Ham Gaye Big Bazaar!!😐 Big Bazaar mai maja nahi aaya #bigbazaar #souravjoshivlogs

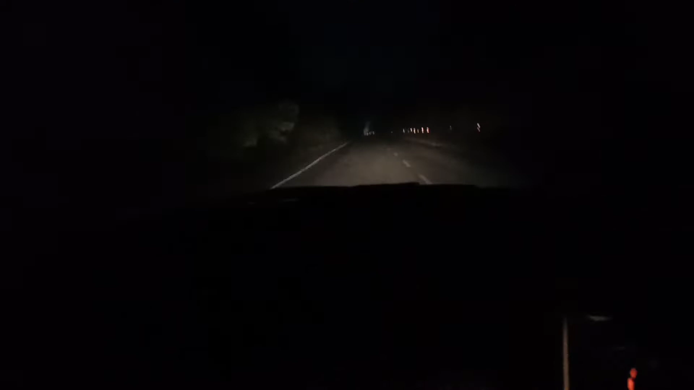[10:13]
वहले है इधर भी जम वहले है इंदर भी जंगल है और हम जारे हैं इस टाइम दीदी के घर ड्राइबर देखो क्या करने हमारा ड्राइबर से आपसी गार हमें तोड़के और जश्ट